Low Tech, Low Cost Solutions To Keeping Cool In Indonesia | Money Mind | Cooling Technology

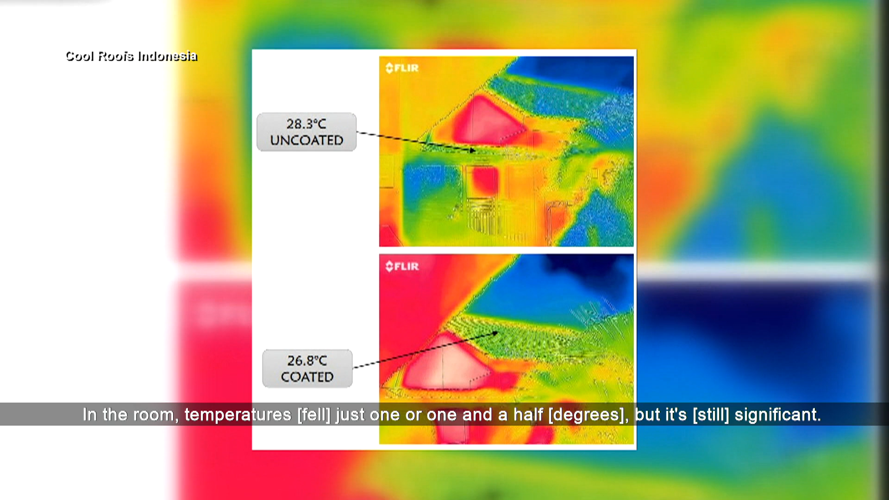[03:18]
But it significantly makes things better, because with 1 degrees lower, we can feel more comfortable in the room.